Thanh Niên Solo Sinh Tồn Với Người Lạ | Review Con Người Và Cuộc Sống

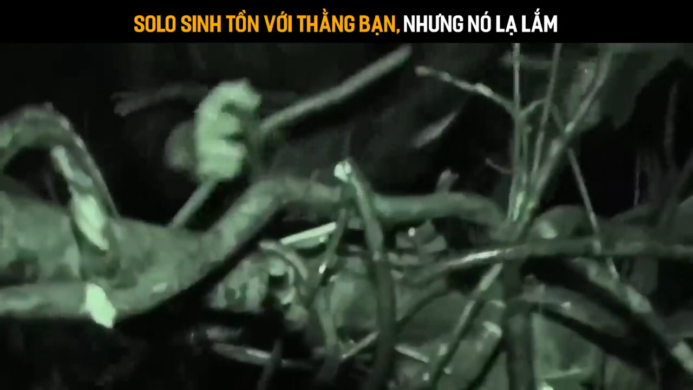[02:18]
Do đó cô làm một chỗ ngủ ở trên một cành cây cao hơn so với mặt đất.
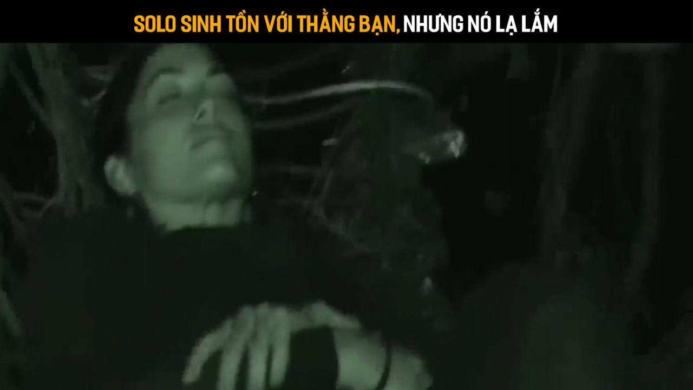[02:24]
Cô còn dùng vài chiếc lá để làm mái che mưa. Ngày hôm sau, Estaford tiếp tục di chuyển. Anh cần băng qua khu rừng để tới bờ biển.